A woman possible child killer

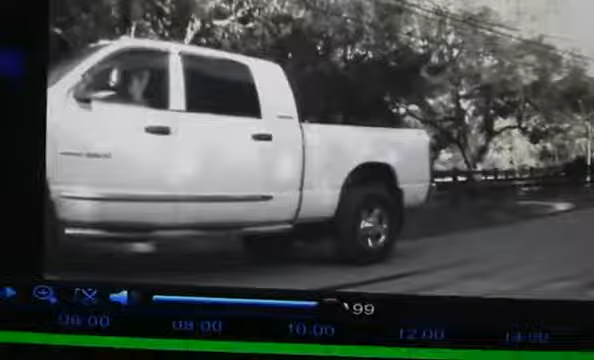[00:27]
I'm going to back it up. I'm going to another camera angle.